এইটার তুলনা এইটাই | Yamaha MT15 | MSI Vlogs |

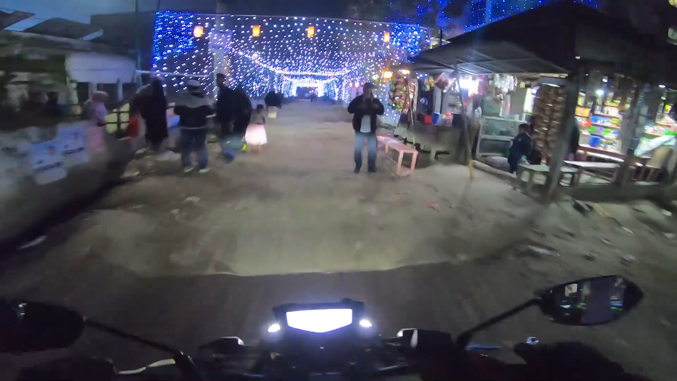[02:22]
ও হো হো হো, এই রোড দিয়ে আমি চলাফেরা করি এই জন্য এই রোডটা কত সুন্দর করে সাজানো হয়েছে,
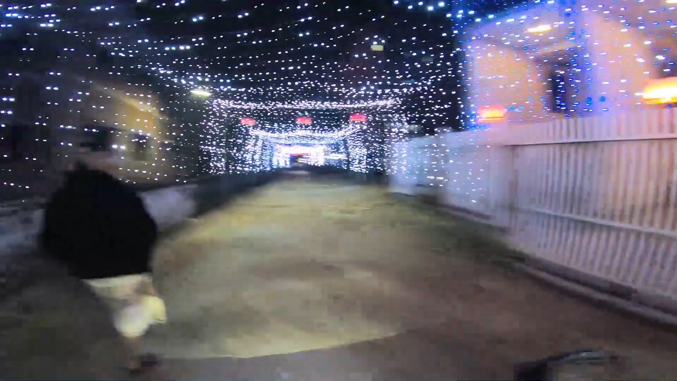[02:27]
বাহ বাহ বাহ, যাক ভাল লাগছে ভাল লাগছে, আমার আসা উপলক্ষে এত সুন্দর করে রোড সাজাইছে, ধন্যবাদ ধন্যবাদ ধন্যবাদ।
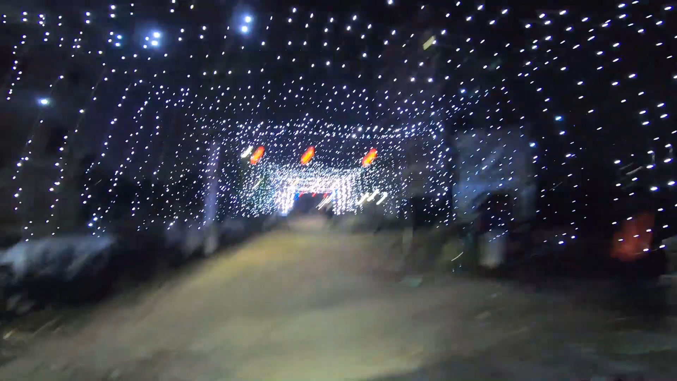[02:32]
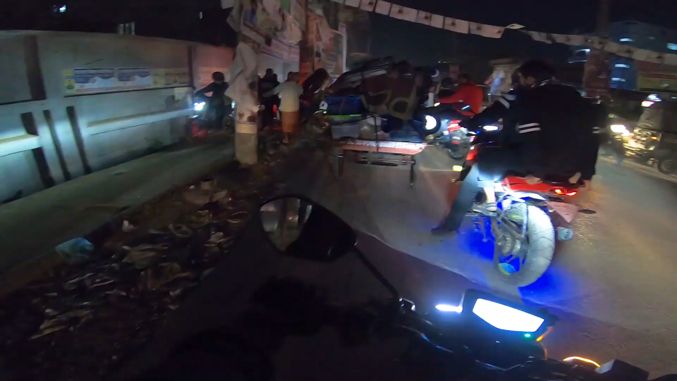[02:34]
যাক লাইটের ব্যাপারটা দুষ্টামি ছিল কিন্তু এইদিকে উল্টা চলাটা একটা ট্রেন্ড হয়ে দাঁড়াইছে আমাদের এই কষাবাড়ি রেলগেটে, এদিক দিয়ে গাড়ি অহরহ উল্টা আসতেছে,
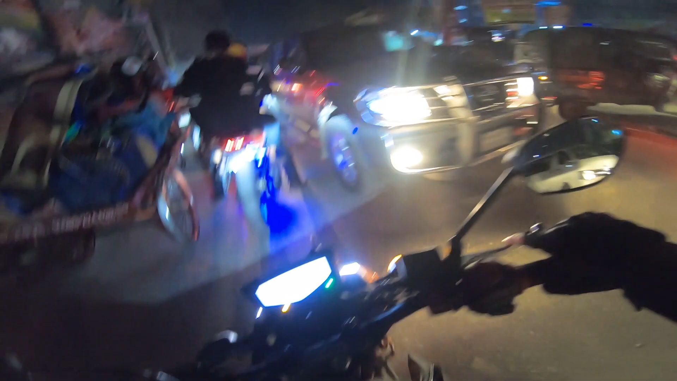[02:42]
অ্যান্ড এসে উল্টা এই ভ্যানালার সাথে এক মাইক্রোবাসওয়ালা চিল্লাপাল্লা করতেছে, মানে এই যে যা আসতেছে আমার সামনে দিয়ে অলমোস্ট সবই উল্টা আসতেছে।
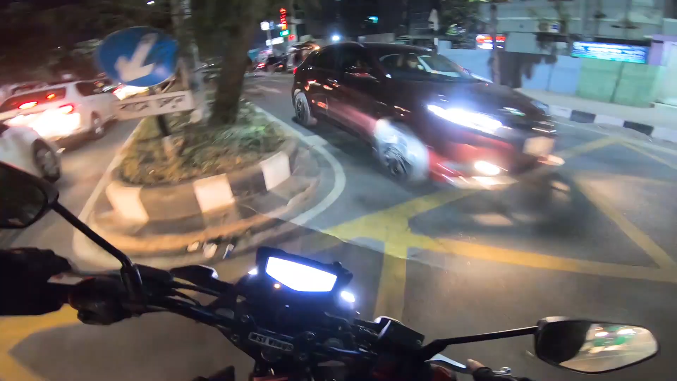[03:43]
যাক ব্যাপার না, যেহেতু আমি এইদিকেই থাকবো সেহেতু আমি ভেতর দিয়ে আগায় যাই,
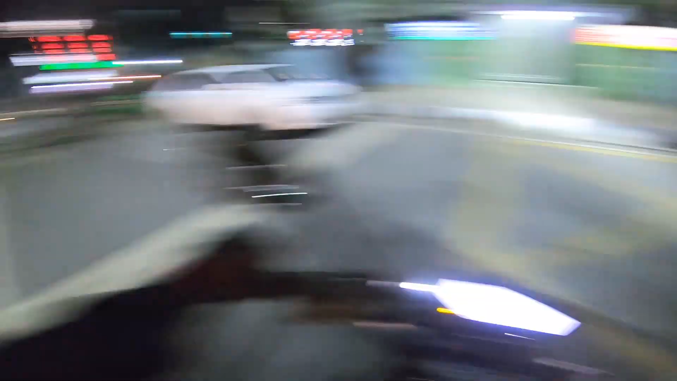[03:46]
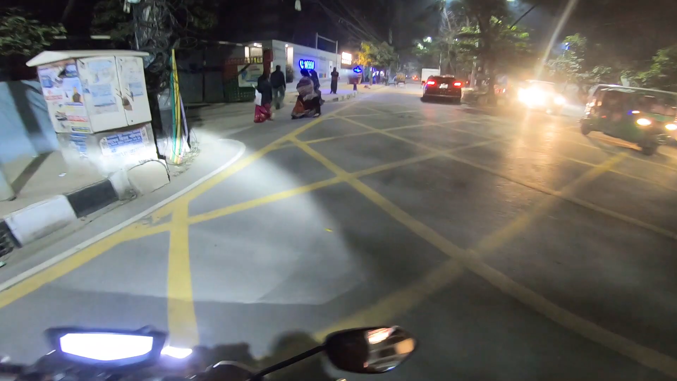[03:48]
কিন্তু এ কি অবস্থা, মেইন রোডের হঠাৎ করে কি রাস্তায় গাড়ির পরিমাণ বেড়ে গেল নাকি আমি জানি না,
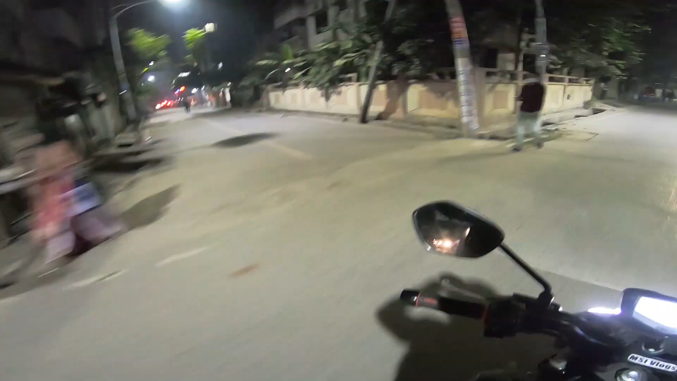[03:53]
সন্ধ্যাটা হইতে দেরি এই মেইন রোডটা এরকম আটকায় যাইতেছে প্রত্যেকটা দিন, মানে এইটার যদি এখনও মানে এইটার জন্য কোনো উদ্যোগ না নেওয়া হয়,